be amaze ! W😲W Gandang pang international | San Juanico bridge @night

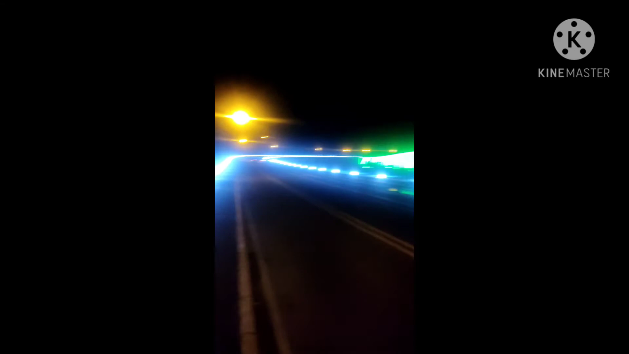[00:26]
Ito tayo ngayon sa San Juanico Bridge yan. Pumapalit-palit yung ilaw. Astig, yan.